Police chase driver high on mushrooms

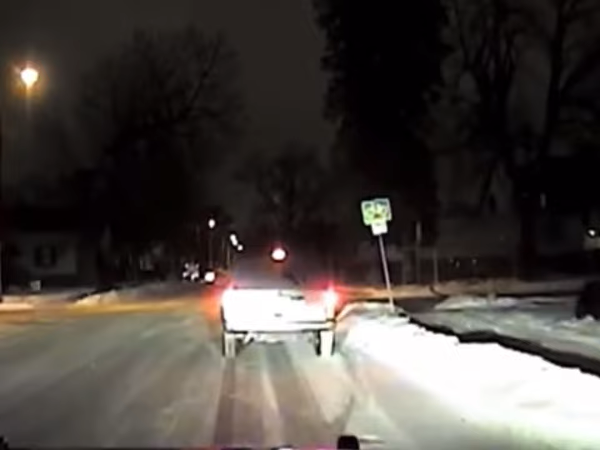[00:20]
Now the driver pulls over but decides to run. Very smart. Green jeep he's coming up to uh I think second street right now he just darked out again on me. Now the driver's turned off his headlights to avoid detection. We're stopped on west at bull called I'm thinking he's going to take off again.
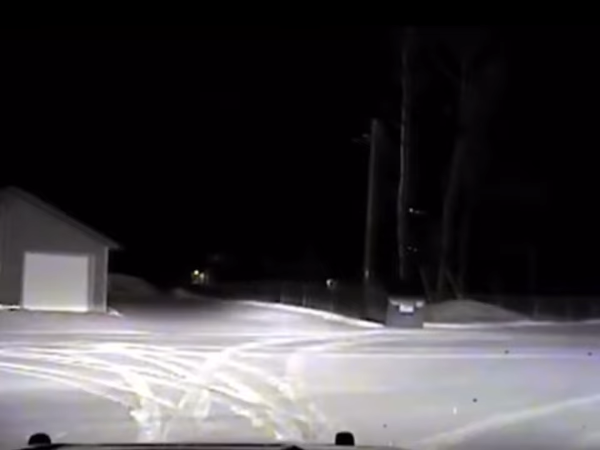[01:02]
Male driver female passenger. We find me the head attendant here in this side of the window of his car. Now officers have the driver blocked in behind the building but he decides to keep running. Spun out at the intersection of water and center point.